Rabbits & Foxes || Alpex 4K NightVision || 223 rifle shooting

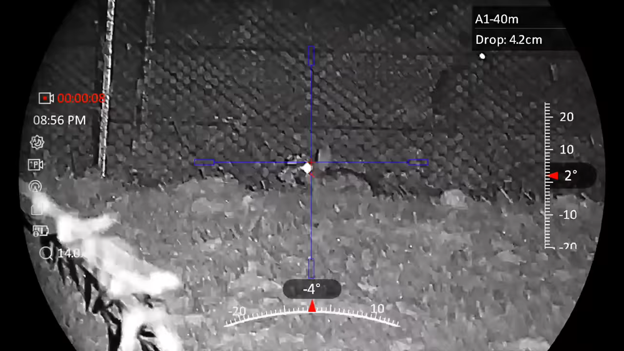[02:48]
I'm not even getting it through there, but we'll give it a shot.
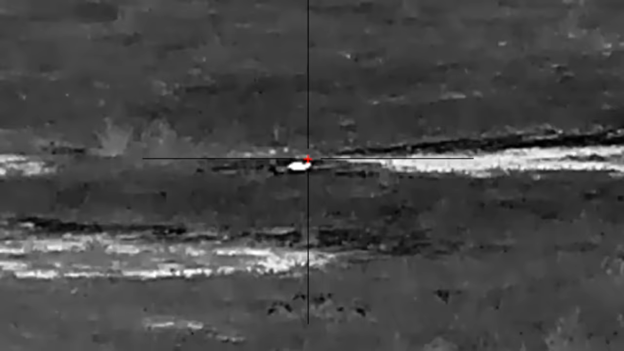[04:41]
I've got a bridge in the way, I think.
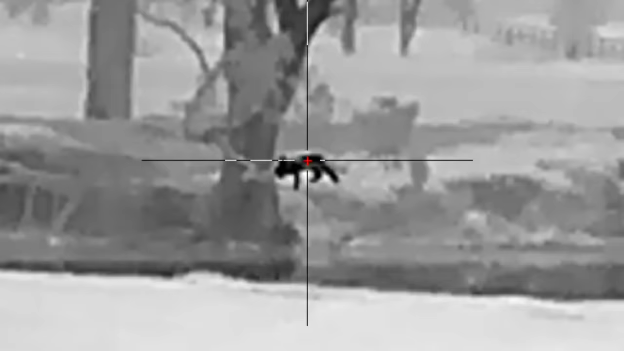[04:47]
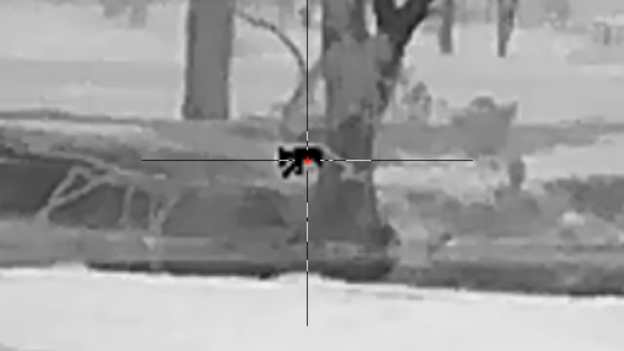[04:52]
All right, stop there, little fella.
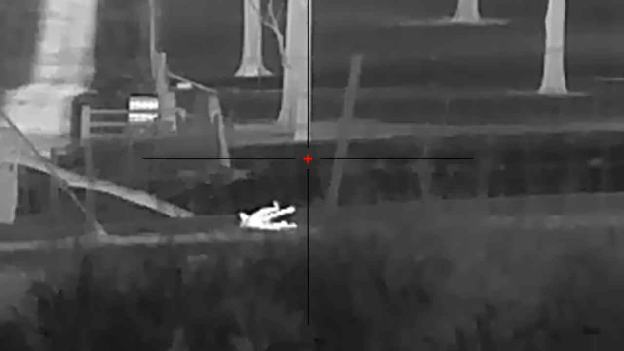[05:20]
I'm not getting it through there, little fella.
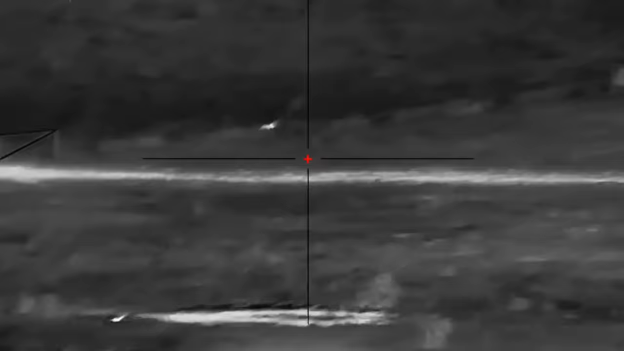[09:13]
It's a bit further, this one.